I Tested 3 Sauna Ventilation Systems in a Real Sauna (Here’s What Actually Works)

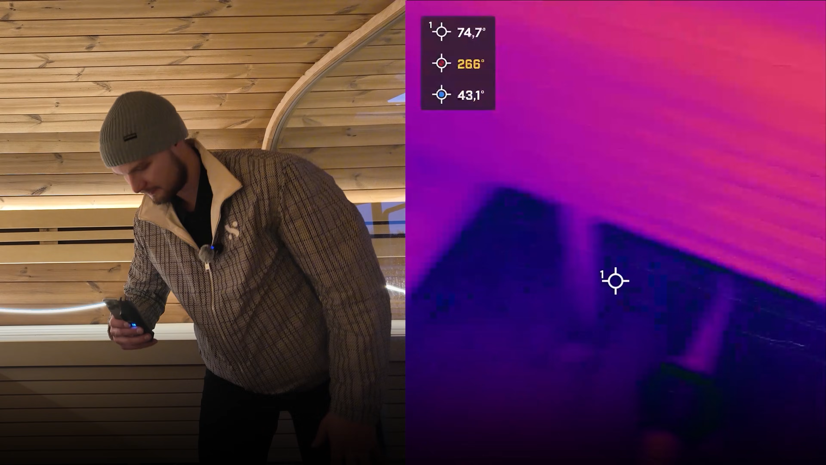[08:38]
see that when only the exhaust is on
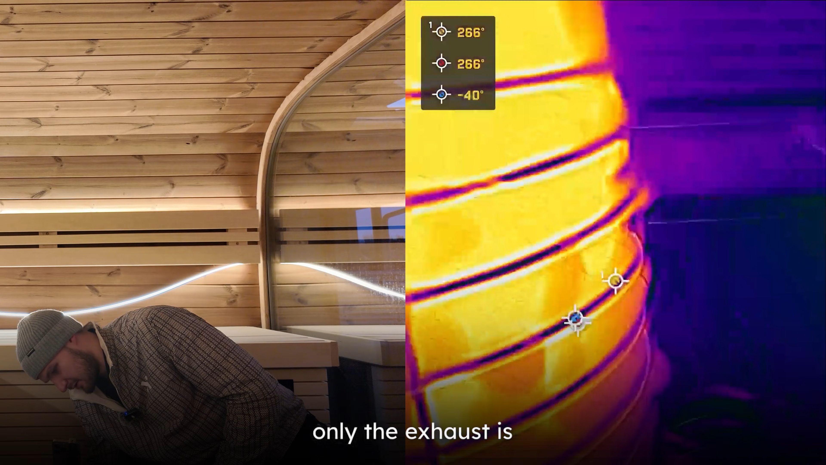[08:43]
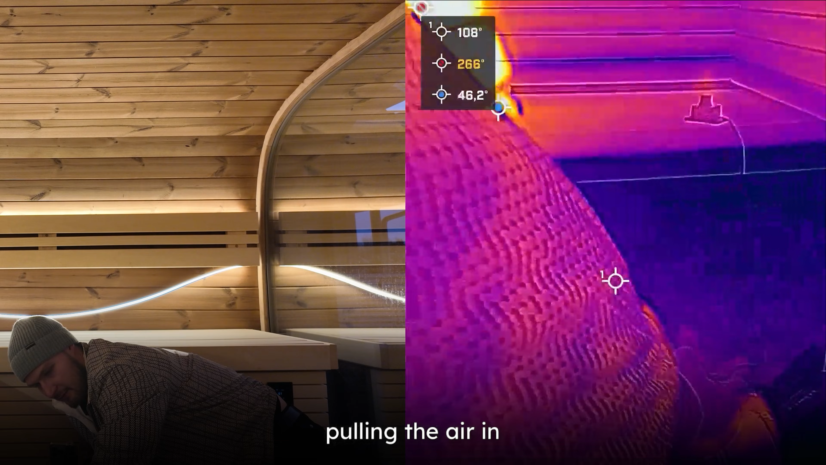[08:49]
it also starts pulling the air in from here because the air have to has to come from somewhere when you exhaust it what that
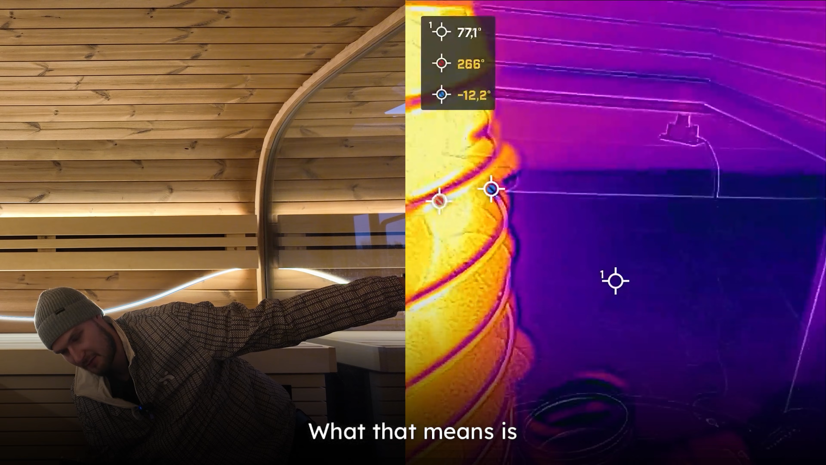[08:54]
means is that you only need the exhaust vent and that's what we usually recommend that you have mechanical exhaust
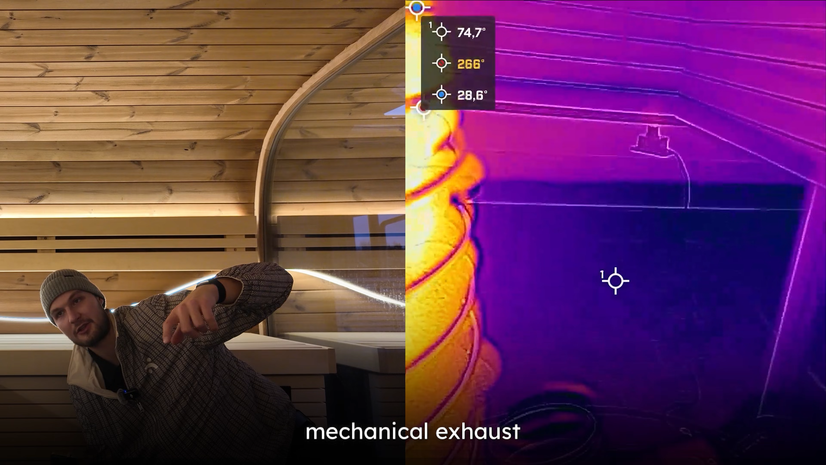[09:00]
vent in any sauna or you add one into it because then
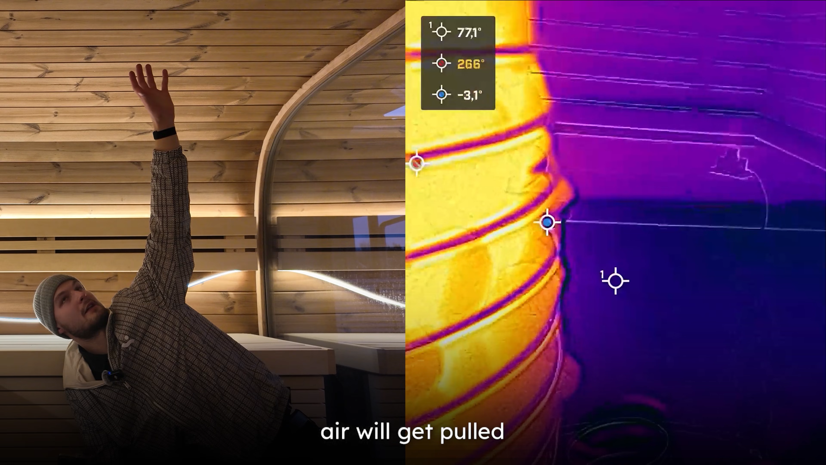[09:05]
the hot air will get pulled down from the ceiling to the lower levels
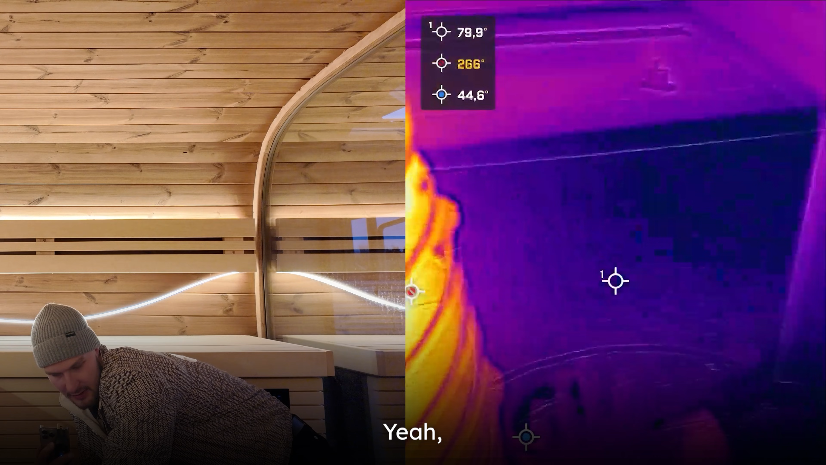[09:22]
i can feel the movement coming from the intake now not
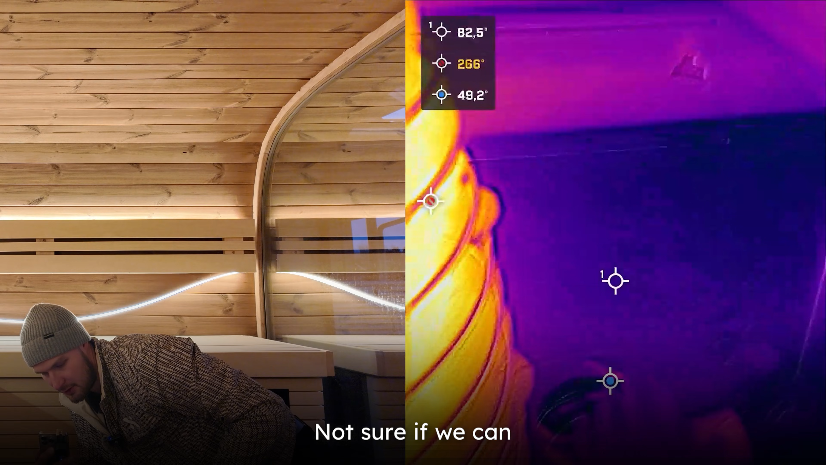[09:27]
sure if we can see it on the thermal camera i guess we'll find out later but when we turn this off let's see if the movement changes then
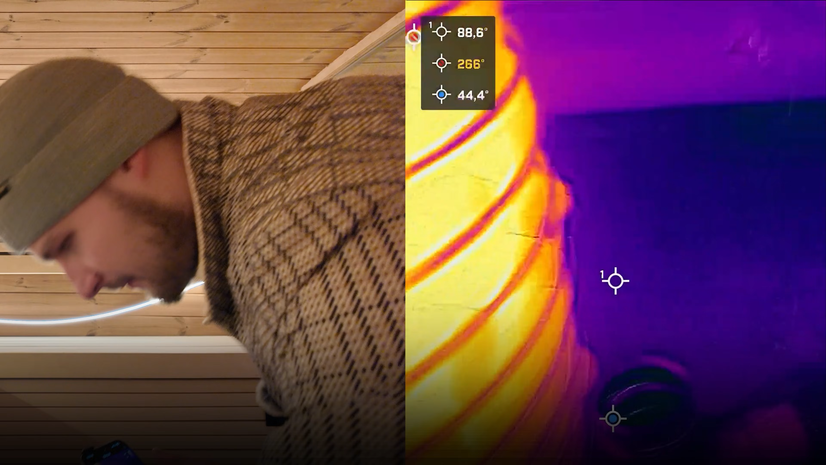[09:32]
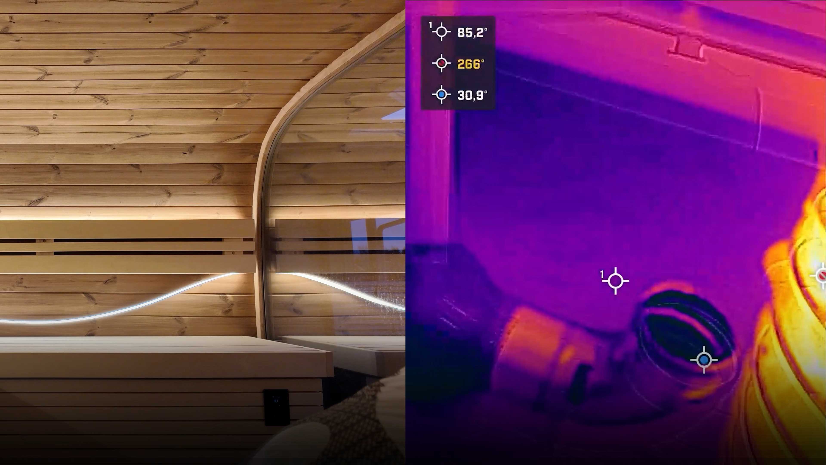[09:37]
so hot in here gosh
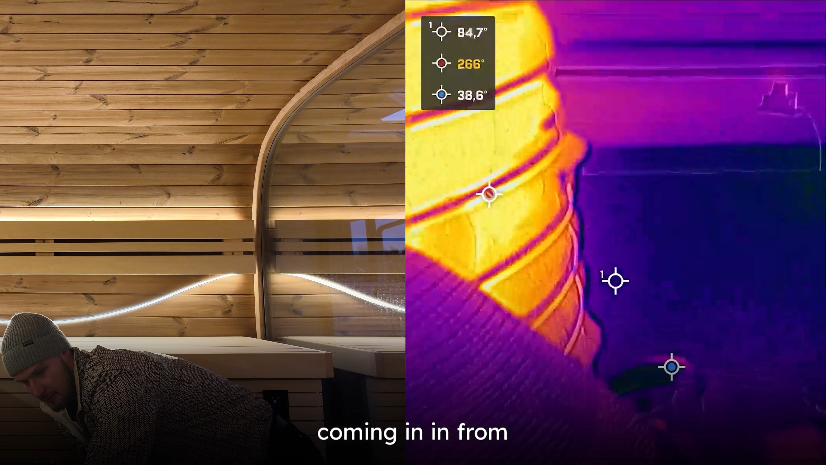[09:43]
yeah now there's nothing coming in in from this one
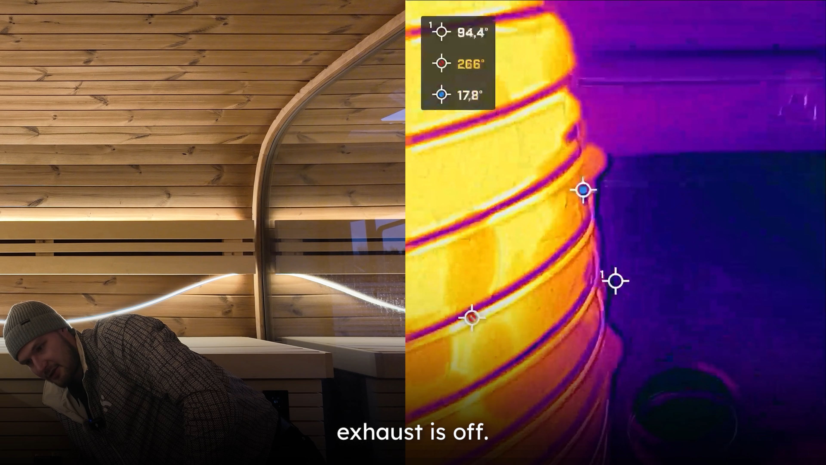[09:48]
absolutely no movement when the exhaust is off i'm
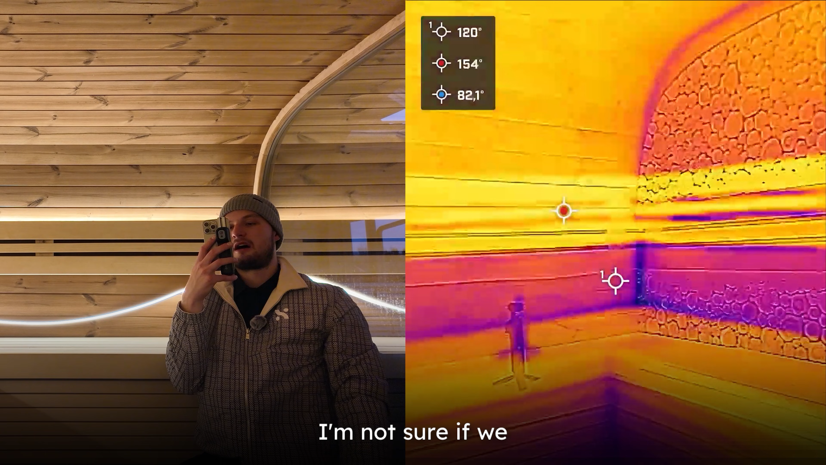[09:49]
not sure if we can demonstrate the temperature differences and
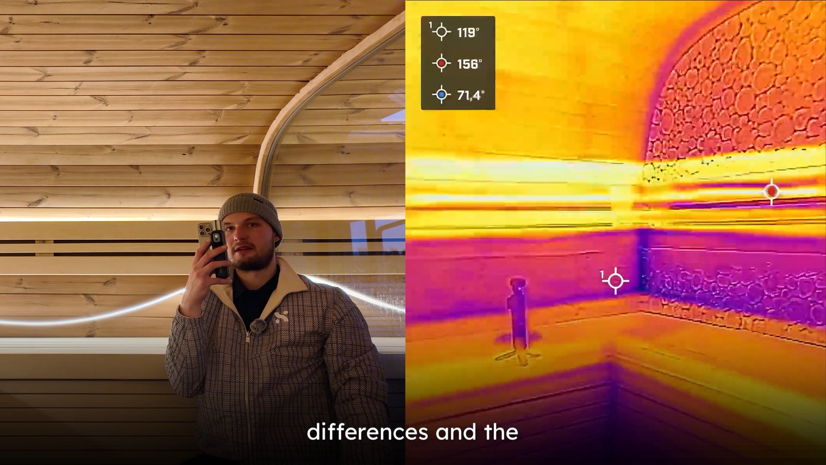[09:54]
the difference between mechanical and gravity based ventilation but now the air is not moving at all there's
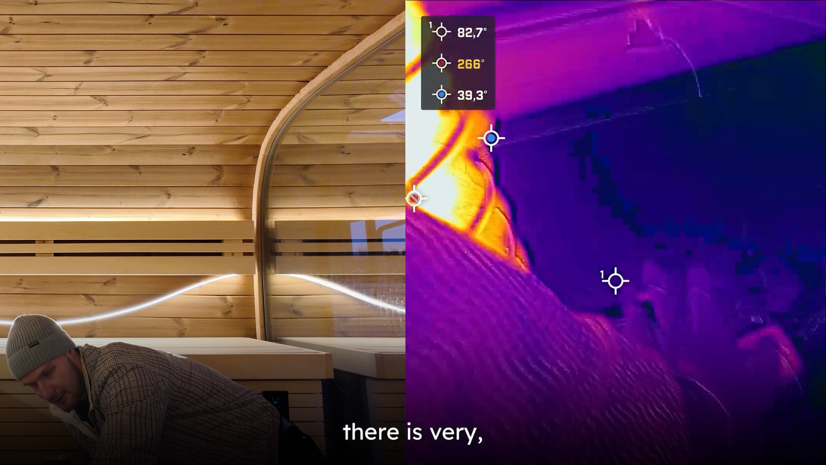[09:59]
very very little movement here i can feel very
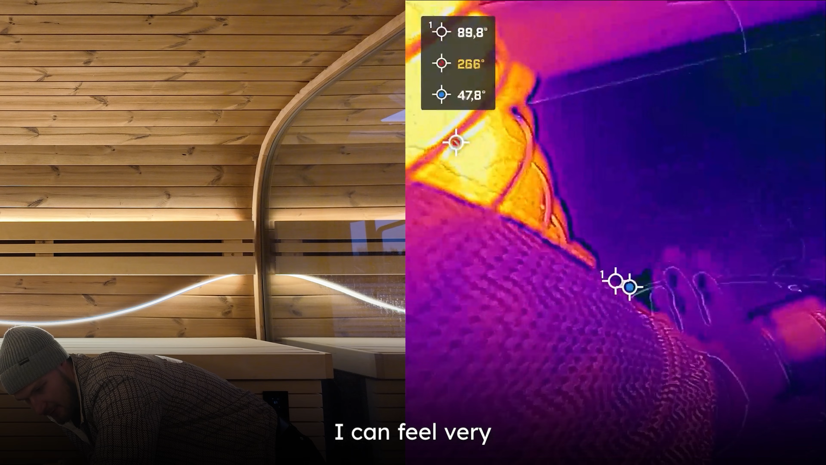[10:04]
slight movement i would say let's see when we turn this on start pushing more oxygen more